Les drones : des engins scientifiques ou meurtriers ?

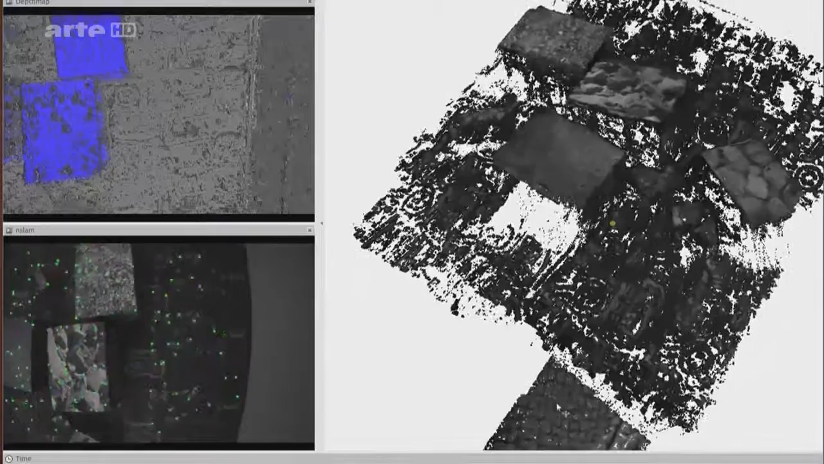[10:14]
Si vous analysez ce changement pour chaque pixel, vous êtes en mesure de développer une carte en trois dimensions.
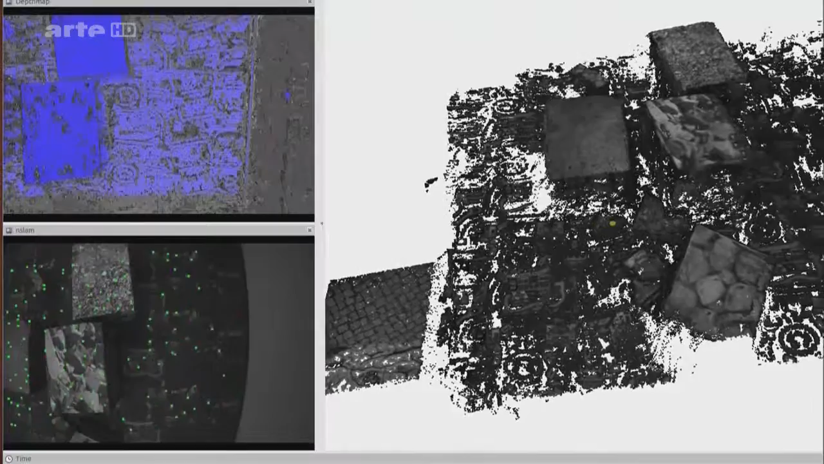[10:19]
Les drones n'ont pas pour seule mission de trouver leur chemin de façon autonome.